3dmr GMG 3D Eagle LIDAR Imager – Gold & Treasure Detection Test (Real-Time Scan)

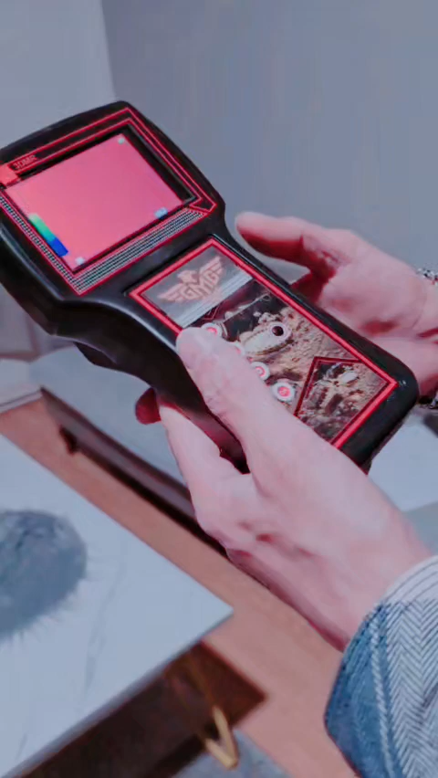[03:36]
and now it's automatic automatically will show you gold and the sensitivity to gold and the sensitivity is about 30 so
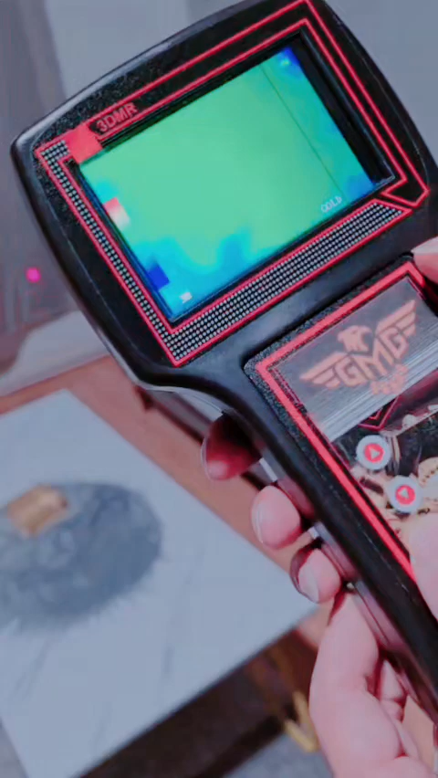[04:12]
we have now gold and we press now ok and the
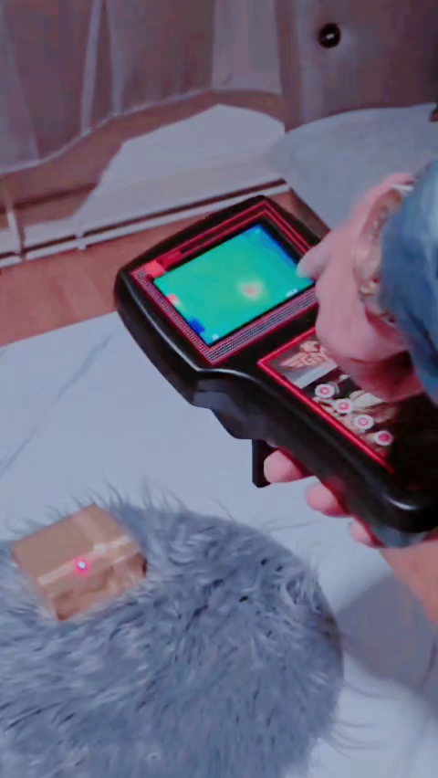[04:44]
it's very easy and very simple device look in the other direction look there
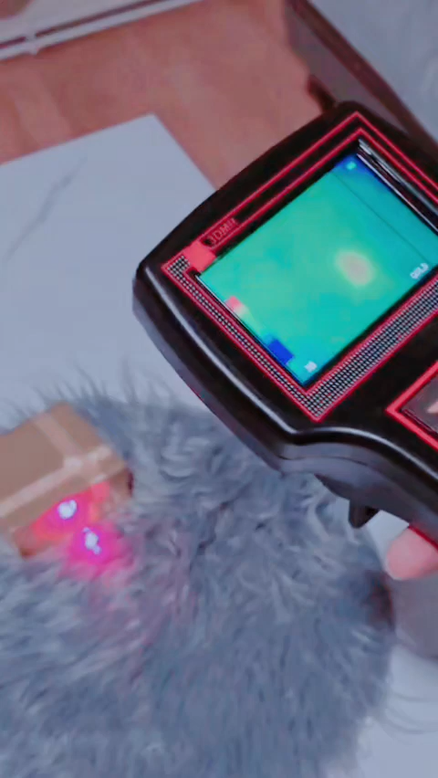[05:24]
gold it's very easy device very simple to use if you find if you select the gold and you find the target then it's hundred percent
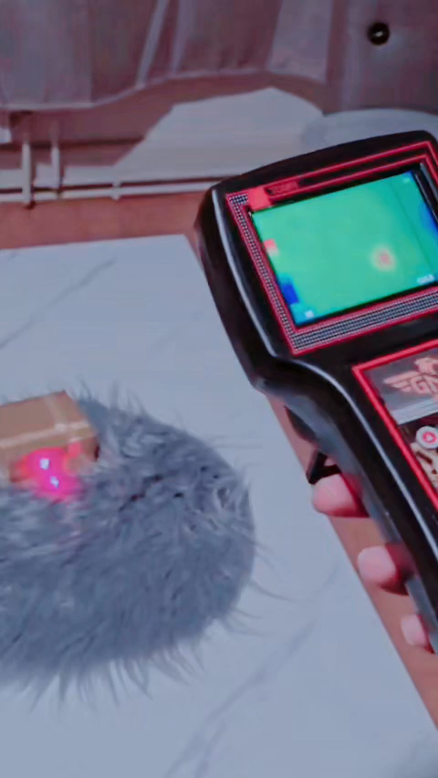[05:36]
it's gold and now for example
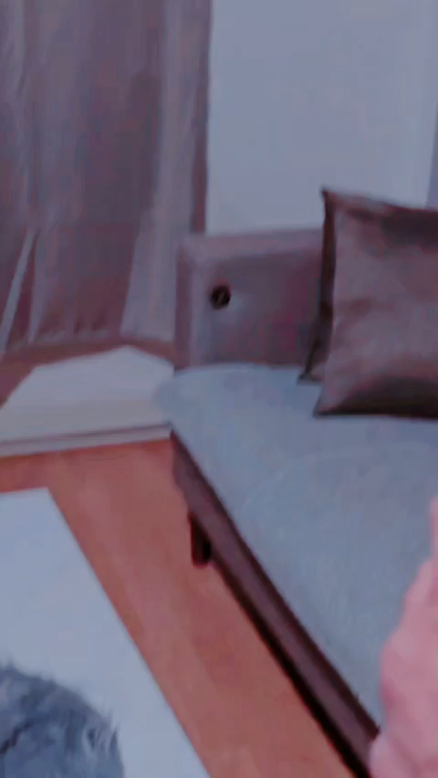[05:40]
now we can we can make different sensitivity to
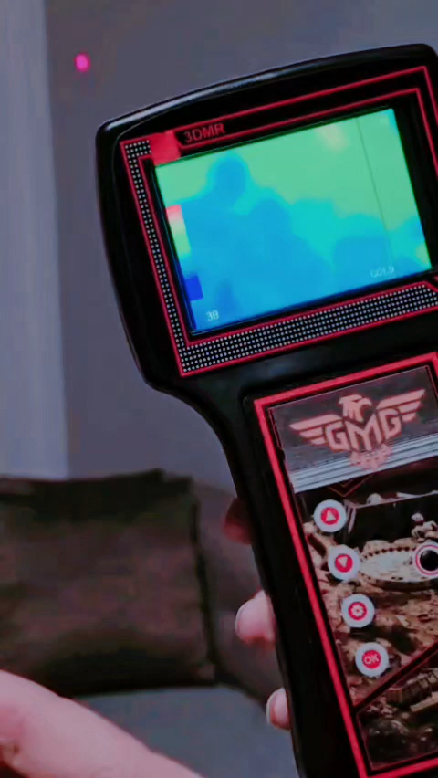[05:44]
see it very clear here uh but this dependent of the weather uh in your weather or in your area
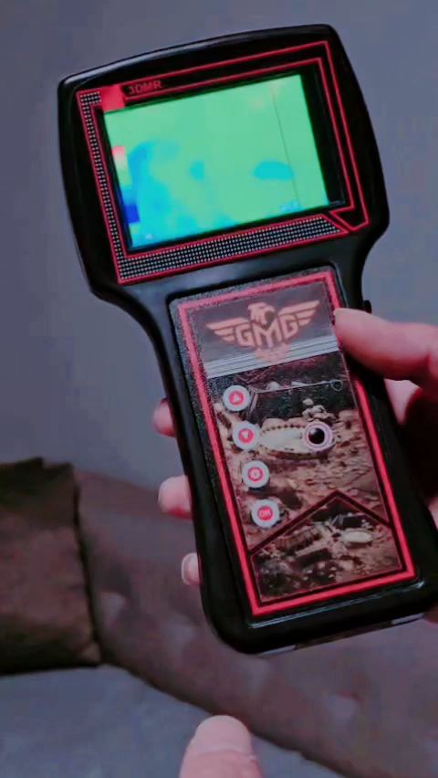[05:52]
so this is not working now in the office but outside we can do this